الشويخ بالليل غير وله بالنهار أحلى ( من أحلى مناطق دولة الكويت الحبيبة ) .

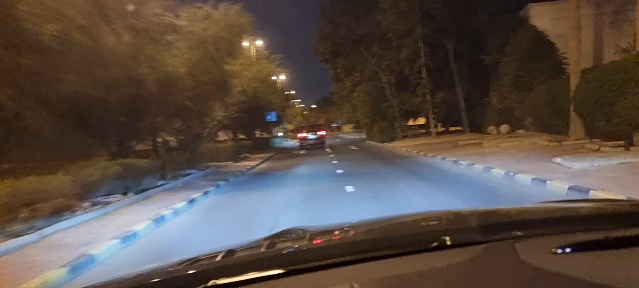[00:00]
شويخ بالليل غير ولا بالنهار احلى؟ ومجدي من احلى مناطق دولة الكويت منطقة الشويخ، بيوت فلل قديمة وجديدة وحدائق
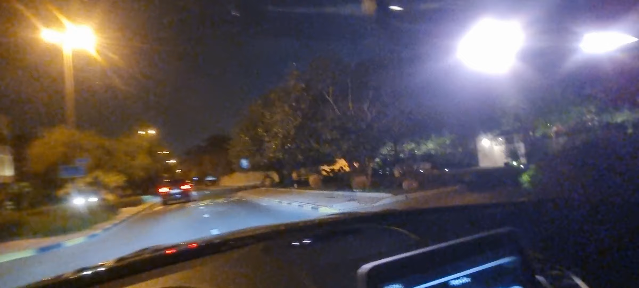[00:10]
فانتاستيك. اي والله كان ابو نادم وكل يدوان العتيج يعني، والشجر شوف صفطاف معرج،
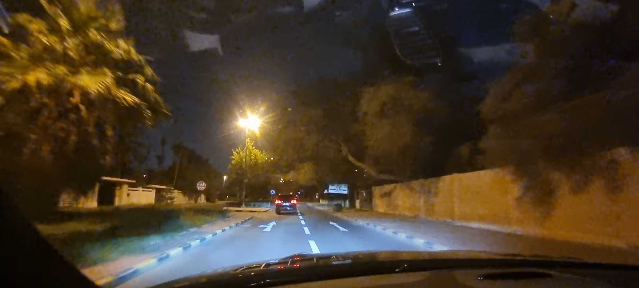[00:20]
شوفوا البيوت العتيجة ما شاء الله عليها، هي هاي ديوانهم. احلى منطقة بالكويت هي الشويخ، وهادية يعني كل الاجيال. الله هاي مدري خول ايه يعني، كان بيت الله يرحمه السيد ياسين غربلي. شوف الحديقة حلاته وشجر هادي، هني كان بيت السلطان اول، مدري هو انهدم ولا كان مكانه ولا الارض ما انبنت.
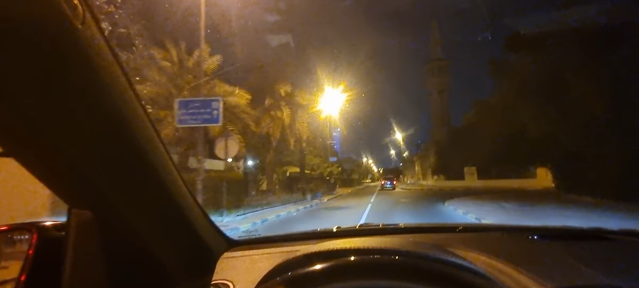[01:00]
شارع ناصر عبد محمد المسيح الخرافي الله يرحمه، رجل الفاضل، وهذا مسيد القطامية مريم عبد العزيز القطامي.
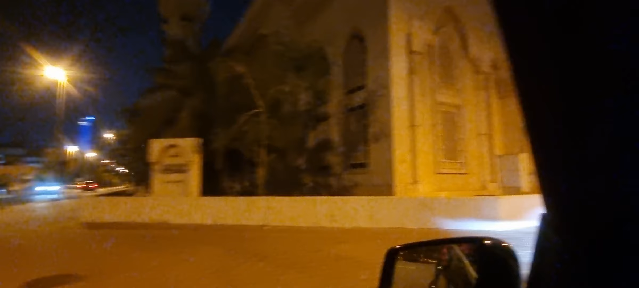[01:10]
اي والله جددته، هذا شيخ رمضان الحجازي كان يخطب فيه نجيب السعد
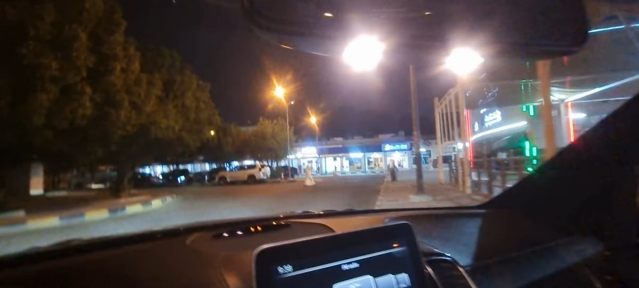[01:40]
هاي جمعيه شويخ قديمه، قديمه شويخ. اي والله كان مسجد الهون وخشب، والتركيت كان معهم، كان خلف الجمعيه.